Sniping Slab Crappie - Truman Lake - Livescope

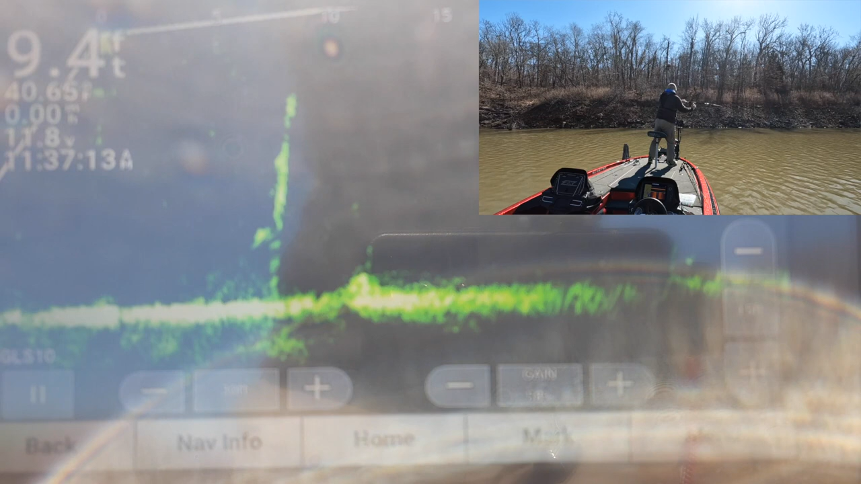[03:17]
On screen: depth 9.4 ft
that should be a nice one.
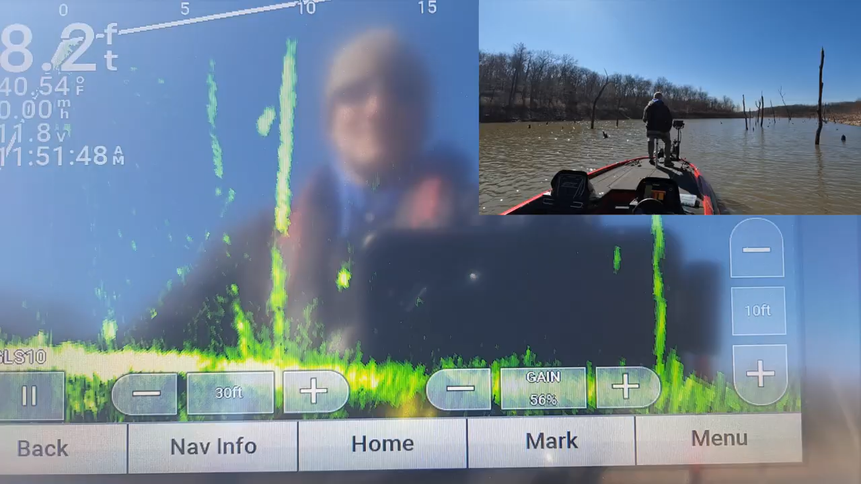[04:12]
Oh yeah, that's a better fish.